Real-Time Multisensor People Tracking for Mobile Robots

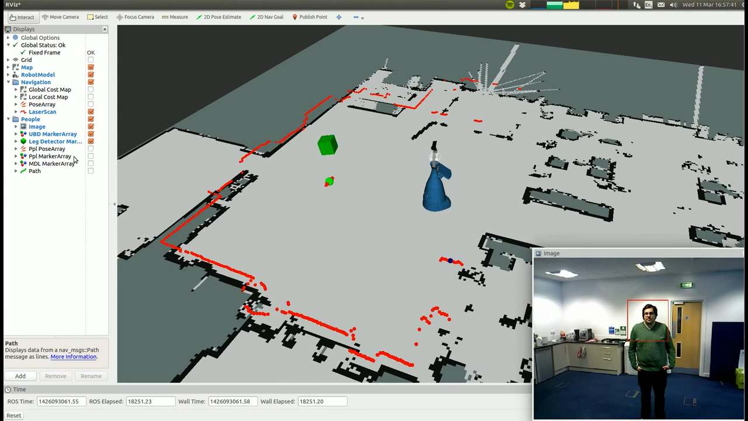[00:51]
The bounding box of the depth template for the upper body is superimposed on the image in red. The red figure represents the trekked person using a Kalman filter and NNJPDA for data association. The person walking around the robot is first picked up by the leg detector. As soon as he or she enters the field of view of the depth camera, the two detections are joined.
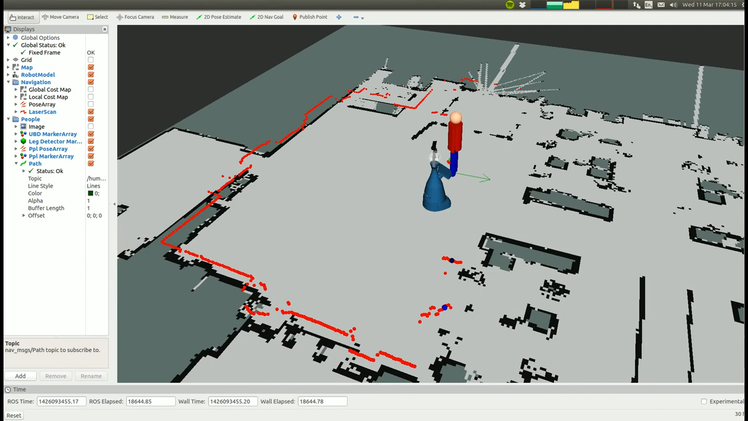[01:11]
If one of the detections is missing, the other one is used to compensate. The produced trajectory is automatically generated and can be saved using ROS bag or a database. We can clearly see where trekking began and stopped when leaving the field of view. Our approach uses the robot's odometry via ROS TF and is therefore able to trek dynamic objects as well as static ones.
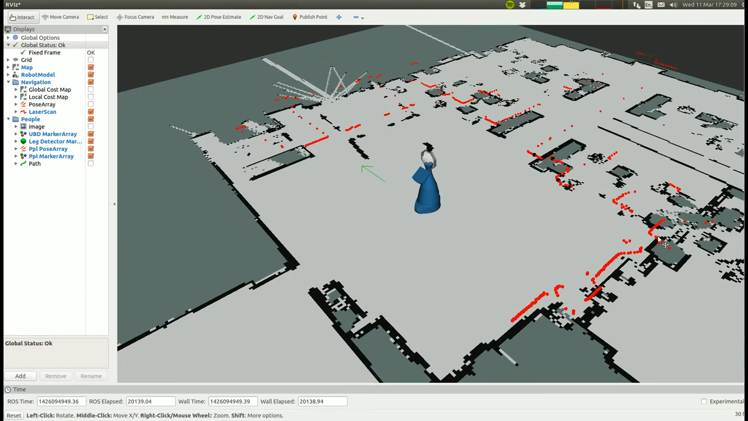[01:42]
For the prediction, we use a constant velocity model, which assumes mostly linear movement.
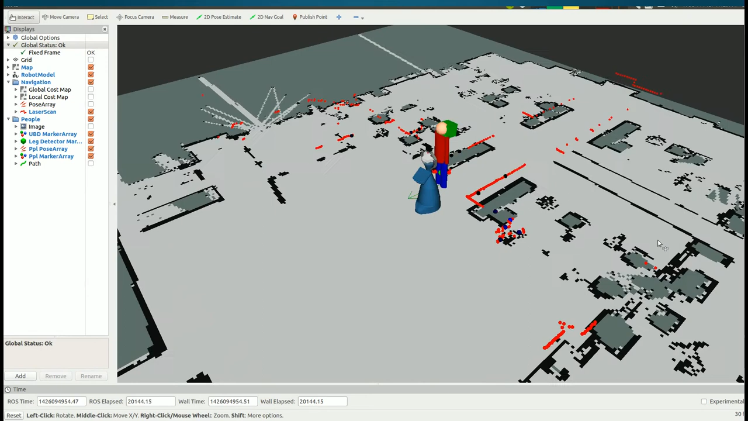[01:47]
This has been shown to fit human behavior quite well. The observations via the two different detectors
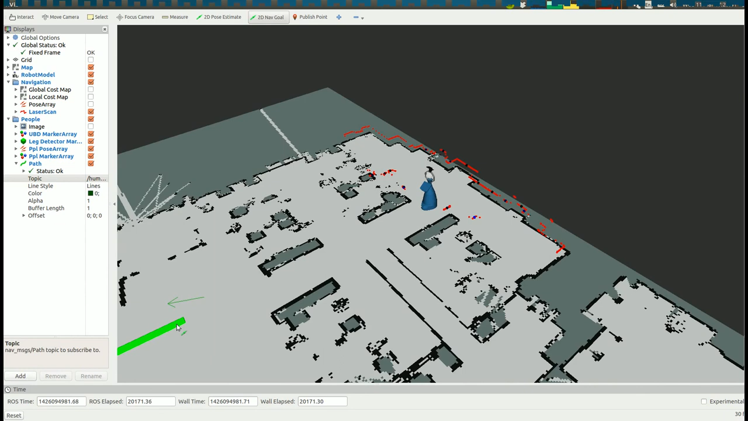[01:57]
are updated using a Cartesian observation model. The noise can be separately defined for each detector. This makes the tracker very modular because it allows to add as many detectors as necessary via an easy-to-configure parameter file. The tracker offers the choice between an extended and unscented Kalman filter using the mentioned prediction model. This can be switched on startup and allows for easy configuration.
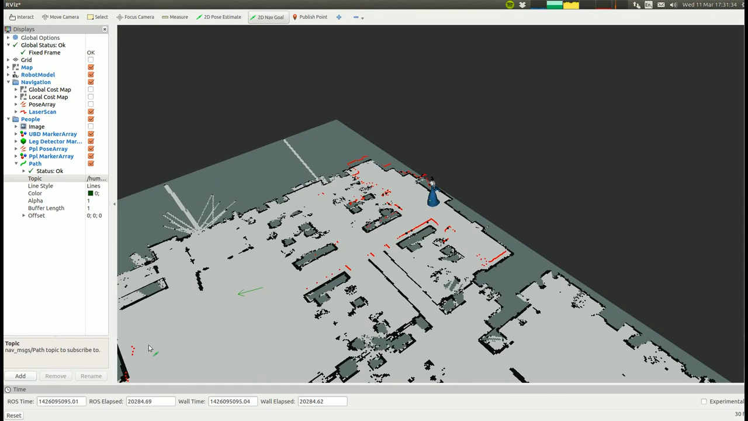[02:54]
While driving around, the robot is picking up a few false positives for the upper body and leg detector. The tracker prevents those from being identified as a human by restricting the creation of new tracks to detections that are persistent over a certain amount of frames.
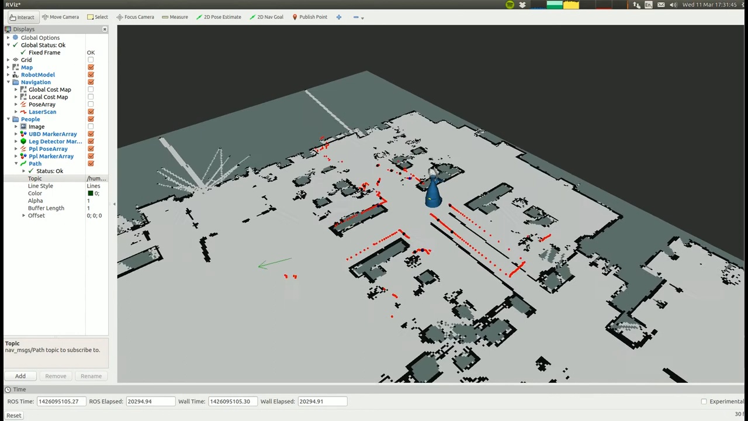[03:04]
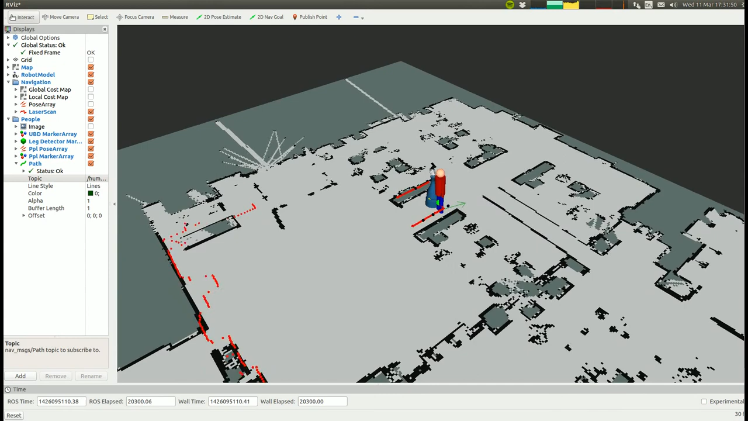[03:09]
To show the capabilities of the tracker in a crowded environment,
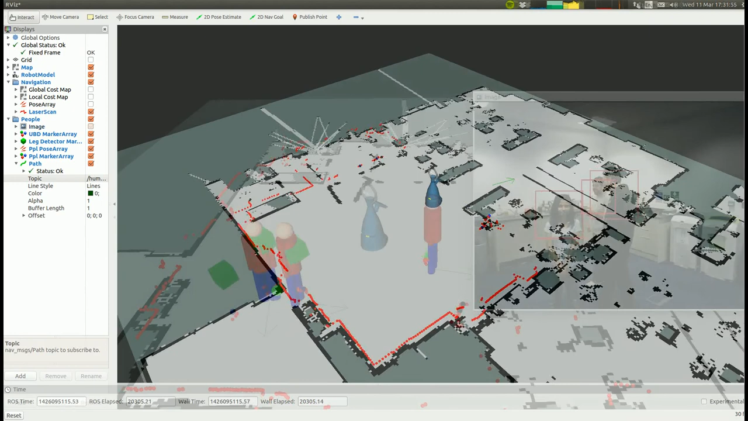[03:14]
we sent five people to walk around the robot in irregular patterns.
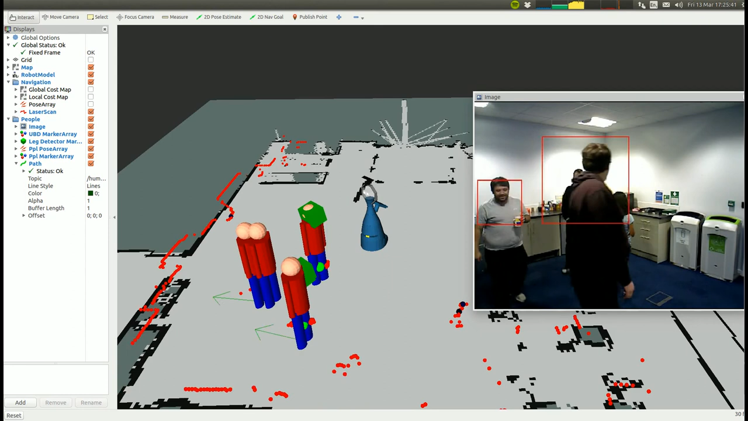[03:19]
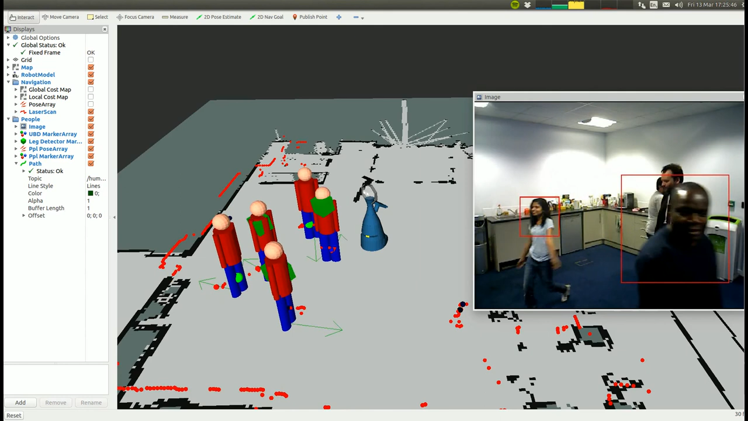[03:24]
Given the constant occlusion, especially when people are standing close together,
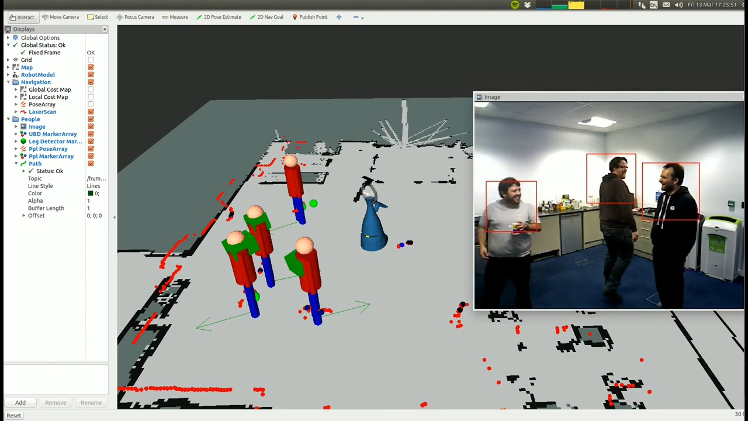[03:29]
the tracker is being pushed to its limits.
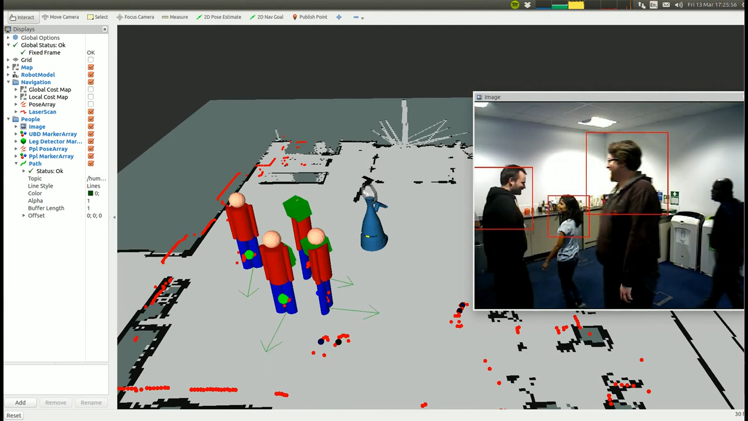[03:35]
Nevertheless, even in this scenario, the tracking works in real time and still quite reliable.
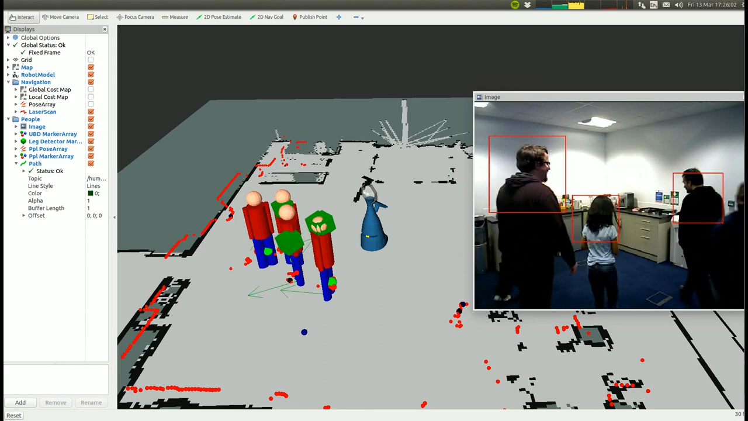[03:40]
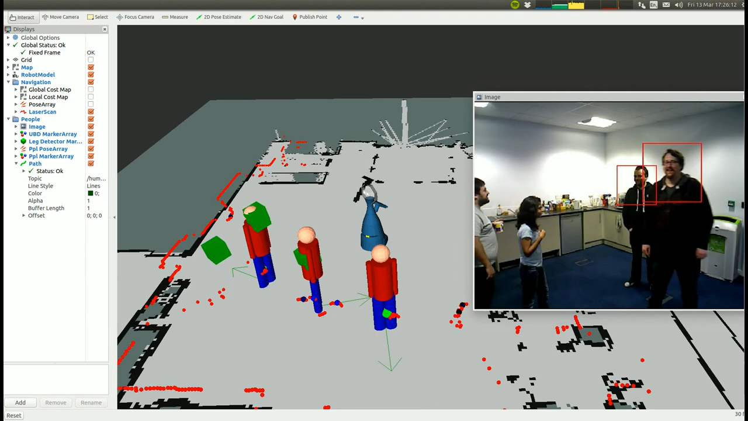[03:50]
The majority of false tracks is created by not precise enough noise parameters for the Cartesian model.
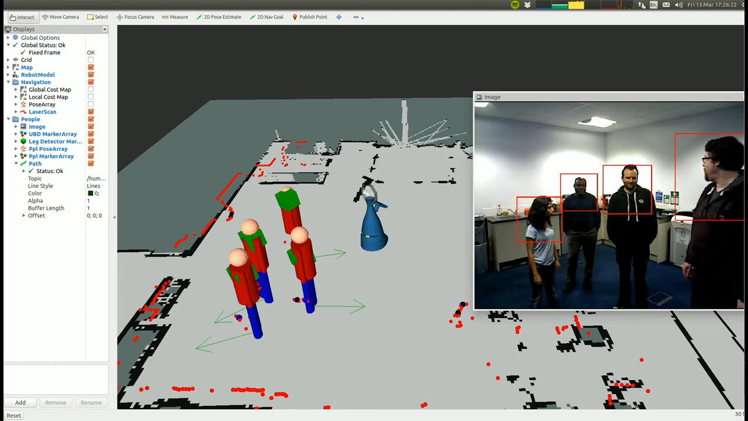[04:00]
Future work investigating off-the-shelf detectors in this tracking framework will improve on this issue.